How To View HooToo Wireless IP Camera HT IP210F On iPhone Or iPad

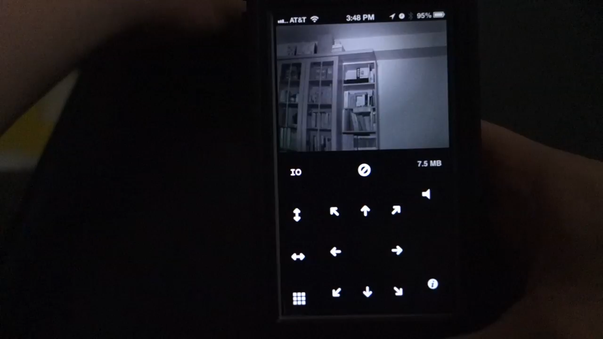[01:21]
Well, I'm pointing this camera right now to the dark part of the room so the night vision will automatically get kicked in.